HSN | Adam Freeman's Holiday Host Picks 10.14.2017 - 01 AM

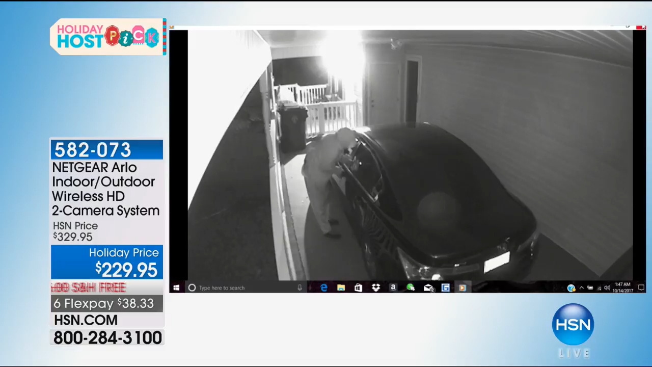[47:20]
it starts recording and at no additional fees, you get those recordings sent to your phone and it's stored up to 7 days. Look at this guy.
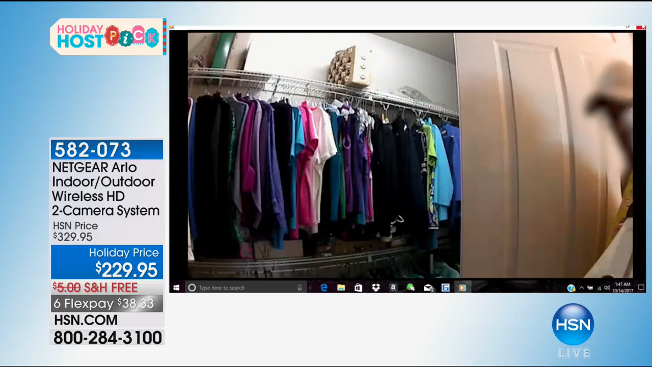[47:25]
This is a landlord inside a woman's closet. No. He's got a glove on and he's peeking right into the camera.
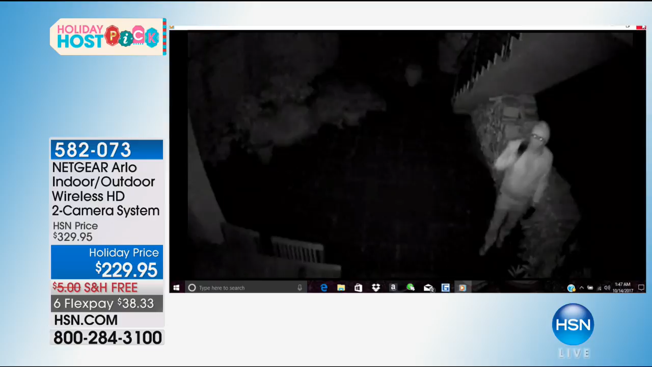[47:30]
Naughty. Very naughty. This, the black and white is night vision, so it has crystal clear night vision. Right there, that guy just stole something. Every video that you're seeing here is real and they were all caught. Less than 700 now left. We're saying 10 minutes is our last. It could be gone before the 10 minutes.
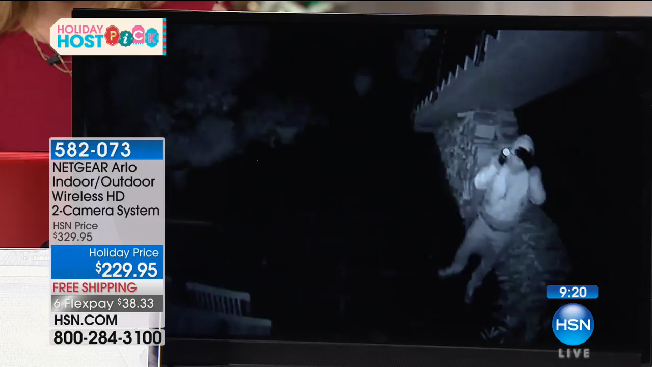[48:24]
These cameras are made for indoors or outdoors. So
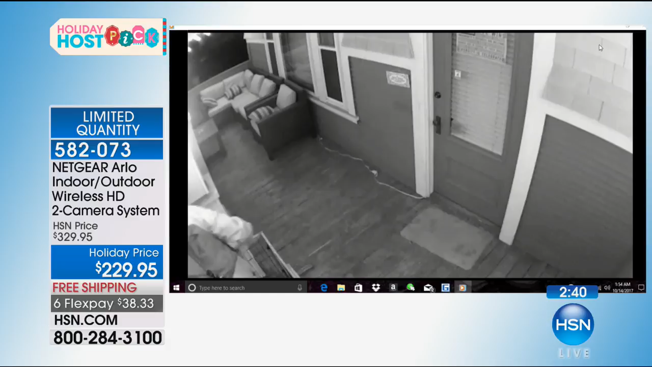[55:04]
I want you to see, these are real videos right now, real people. And you can see sometimes when they're delivered, your delivery guy just throws it up there. This guy's taking a package. Again, they're real people.
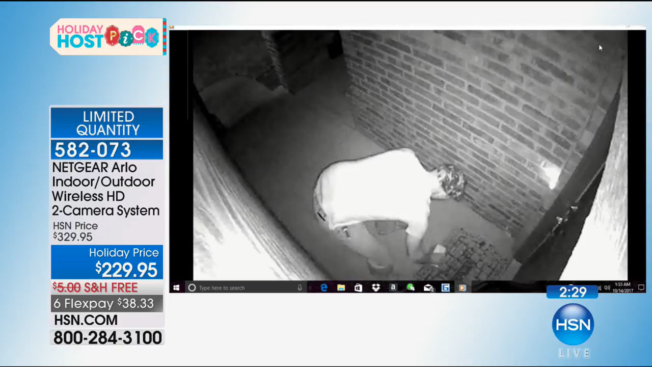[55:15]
They were caught on Arlo. That's the night vision right there. It's a big deal. And you know what?
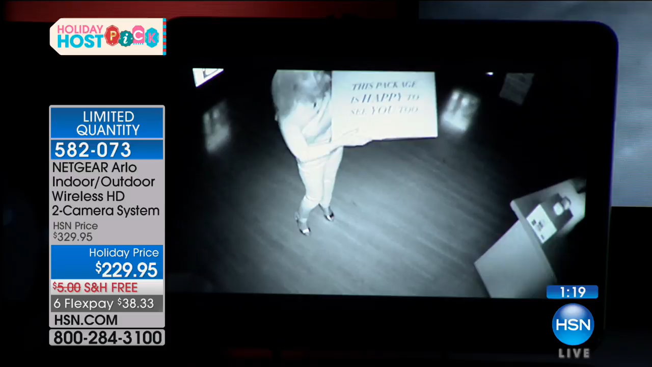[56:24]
Okay, so this is the night vision that you'll see. It has 110 degree viewing angle, crystal clear to where if somebody has a tattoo, you're able to see tattoos. You can recognize their face. You can see right here, this is the night vision. And then let's turn the lights up again because I want you to see how quickly it switches from smart back camera to day instantly. And you don't have to do anything.